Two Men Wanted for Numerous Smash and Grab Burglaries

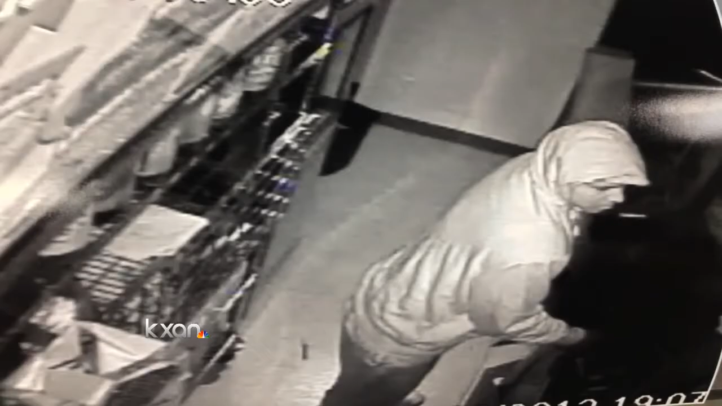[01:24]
Police blew up several close-ups from the videos, hoping they strike a chord with someone.
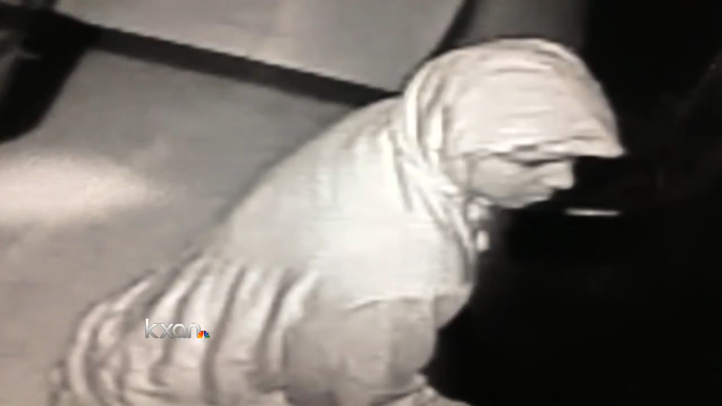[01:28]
Even if the faces don't ring a bell, detectives hope you'll give them a call if you see this car.